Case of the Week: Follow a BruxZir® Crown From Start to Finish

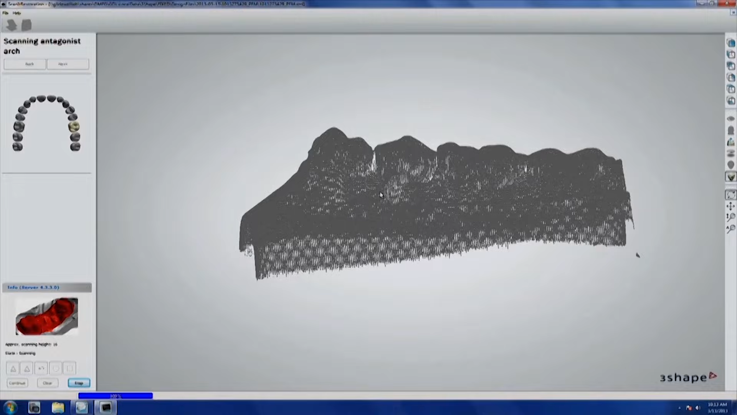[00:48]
So it's going to look like the dentist took a digital impression in the mouth. It's just that we had to do it ourself. And it's not quite as accurate as if the dentist did it in the mouth, to be honest, because there's distortions in polyvinyl and dental stone.
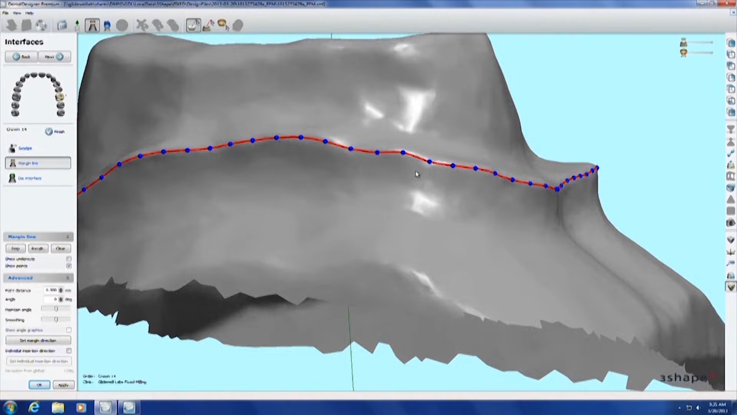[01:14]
And this is one of the big benefits for dentists who have digital impression scanners is that they can see the reduction actually in the mouth. We're going to mark the margin here and move it around and try to be true to it.